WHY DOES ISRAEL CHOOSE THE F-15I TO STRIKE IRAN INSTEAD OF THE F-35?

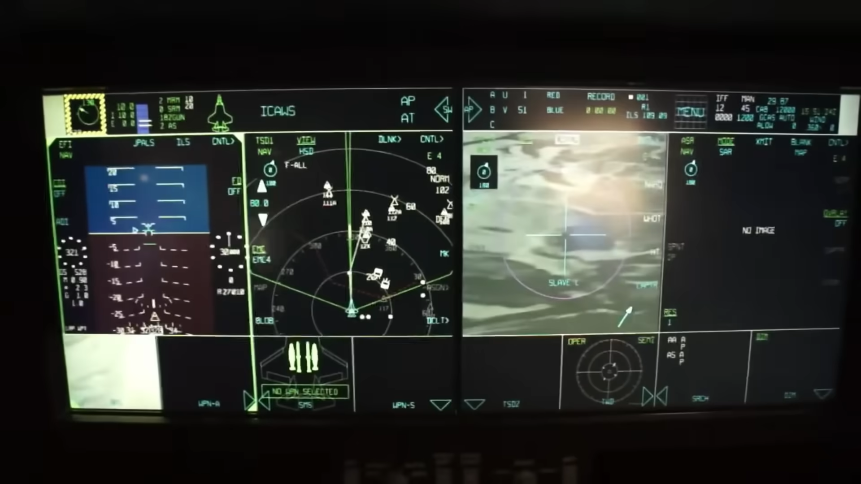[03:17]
Meanwhile, the F-35's cockpit is overly complex.
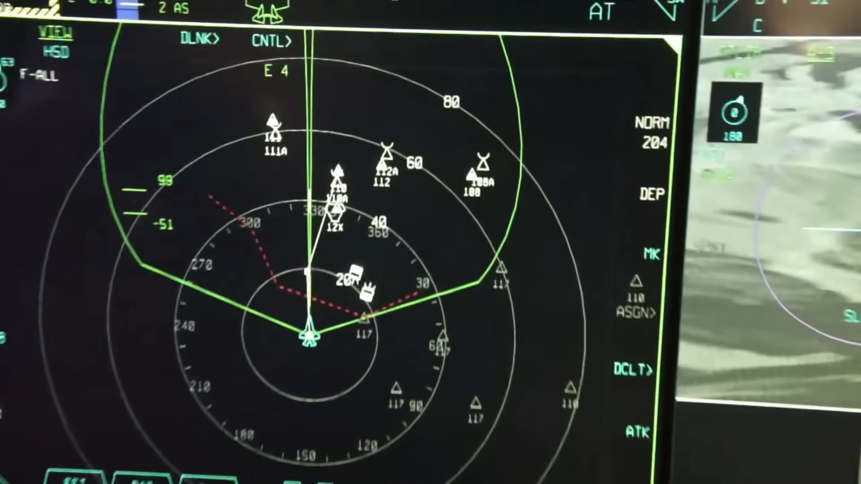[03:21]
Too much data and color screens everywhere can overwhelm the pilot.